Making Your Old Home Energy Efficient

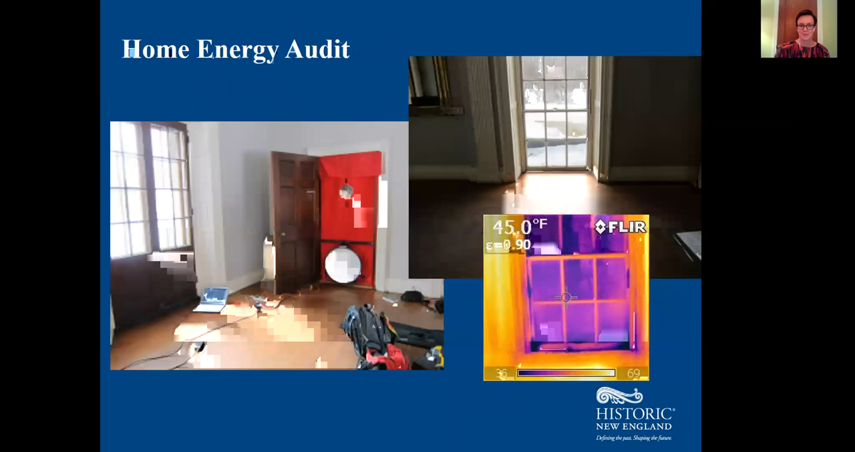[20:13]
On screen: spot 45.0°F
So a great way to decide how to get the most bang for your buck is with an energy audit. This is a test of how leaky or drafty your house really is. A blower door in this kind of energy audit uses a fan to generate positive or negative pressure. And it directs air out of or into your house, at which point you can identify leaks at logical entry points. Some of them you're able to feel.
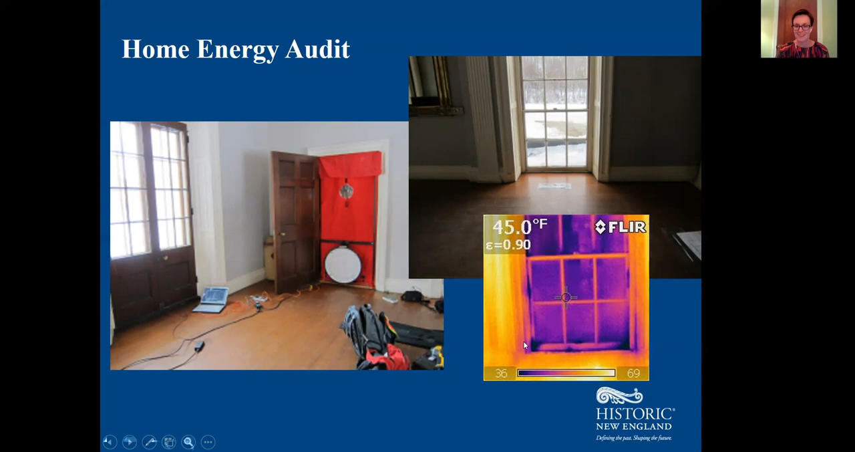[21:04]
On screen: spot 45.0°F
to show you where cold air is leaking into your nice warm house. You can see on this image, for example, and I think you're all seeing my mouse, I hope, that there are these dark blue spots here right at the corner of this window sash. Those are spots where we know the warm air is escaping out of this older window.